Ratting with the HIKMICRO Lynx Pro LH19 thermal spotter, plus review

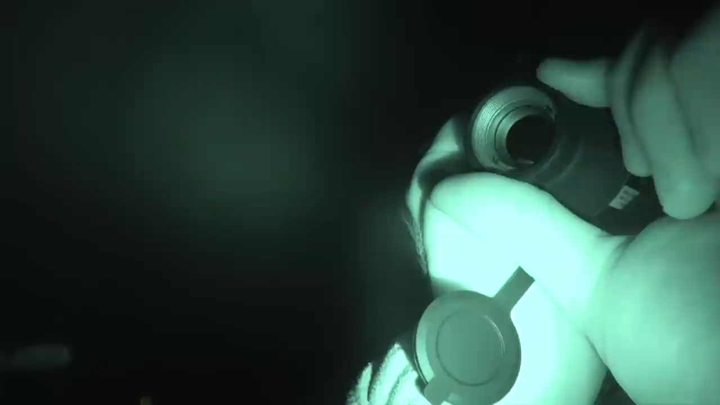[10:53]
Now, using the black hot setting here on the Lynx Pro spotter, as you can see, gives it a very crisp picture.
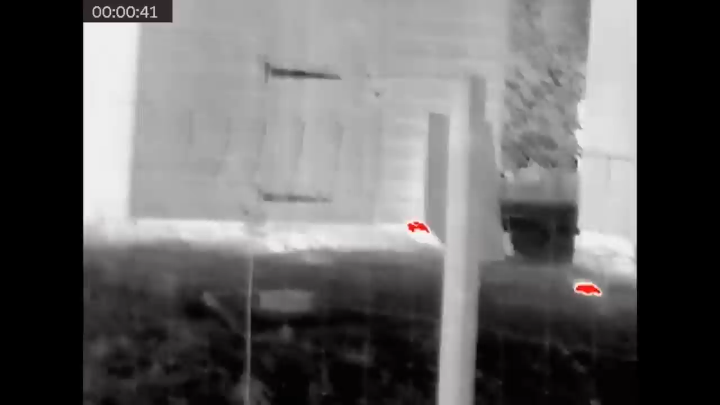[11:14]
When I flick it to the red hot setting, the extra heat source of the rat's body, as you can see,
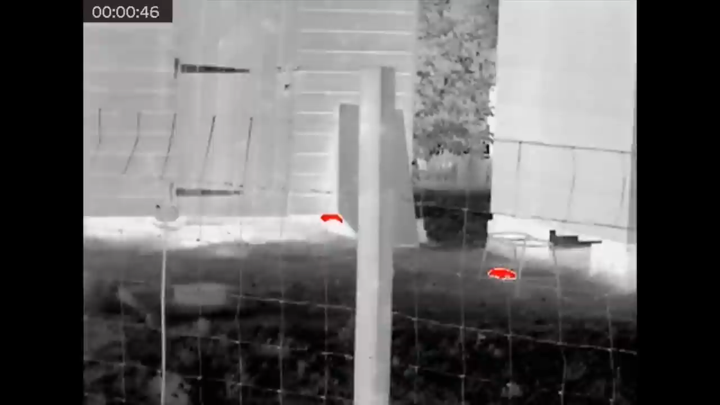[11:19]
clearly shows another rat in view just underneath that piece of wood there.
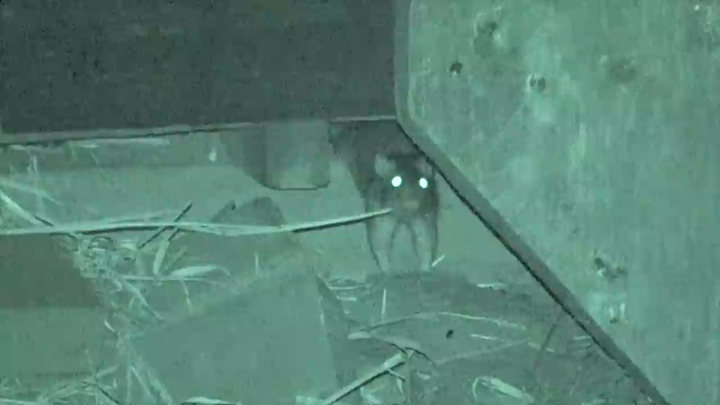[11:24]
And we're about 26, 27 yards, I think we ranged it out this one. You can run, you can try and tuck yourself away, but you can't hide from the foxer.
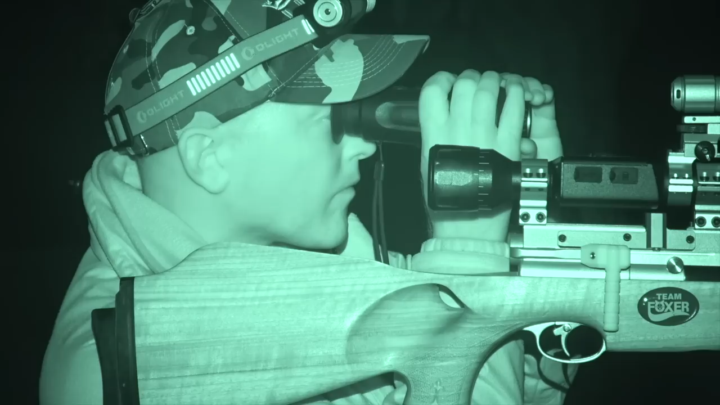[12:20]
I didn't quite have enough clips to get a video together in its entirety, so I thought I'd ping these on the end of this video, just for you rat fanatics. Enjoy! I often stay on the target area because you'll often get that rat that you think you may have missed flicking around.
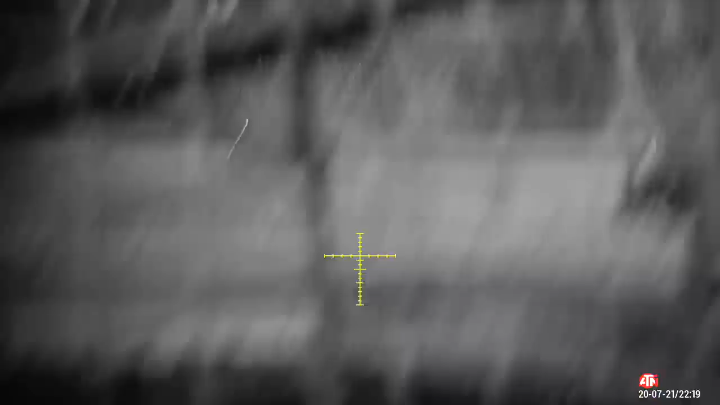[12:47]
That's very indicative of a headshot. I didn't quite see that one, or it had expired, so I bowled his mate over instead.
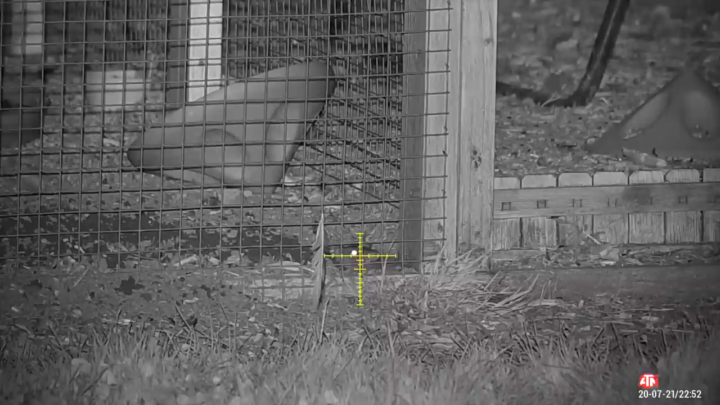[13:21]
Not having to contend with any tricky wire shots with this one, so he just lays down very gently and gives us a nice appreciative wave instead.
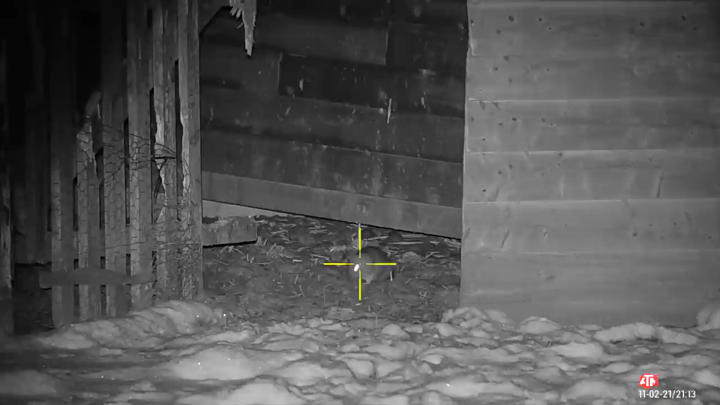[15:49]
Ronnie's standing just to my left, and as I noticed that I hadn't actually chambered one and he was eyeing up the same rat, I thought I'd let him take this one. You want it? Do you want it? Come on, you take it. Sure. He's asleep too.